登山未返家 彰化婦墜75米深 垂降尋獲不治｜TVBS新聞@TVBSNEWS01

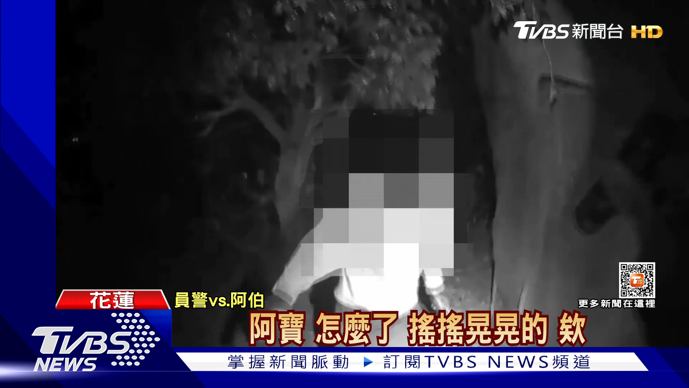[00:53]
晚上11点多，远景在一处农地温室旁边看到一个人影，远景马上喊了陈姓阿伯的绰号，果然就有反应。 来这边坐，这边坐，小心小心。